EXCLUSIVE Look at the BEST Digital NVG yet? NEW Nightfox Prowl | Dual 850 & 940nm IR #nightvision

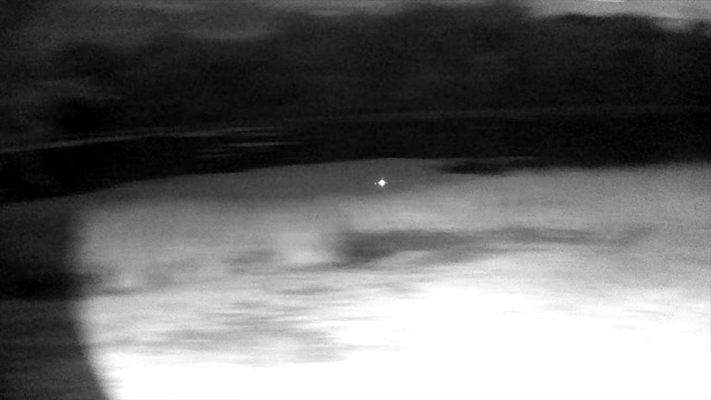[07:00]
It seems to be very very minimal. It's once you remove the source.